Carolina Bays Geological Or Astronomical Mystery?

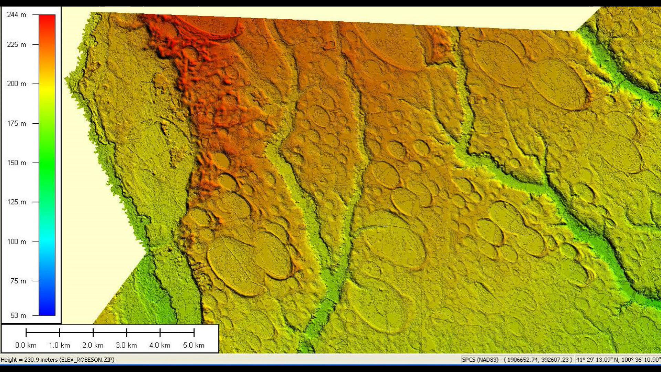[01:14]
Here's a Lidar elevation image showing the numerous Carolina Bays crater-like structures all over Robeson County, North Carolina. This is about 300 square miles.
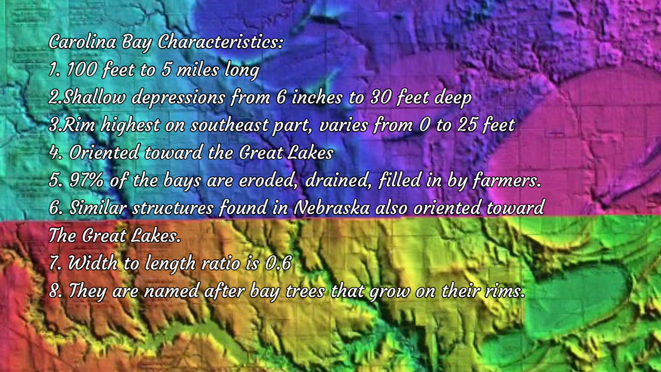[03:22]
Number seven, the width to length ratio is 0.6.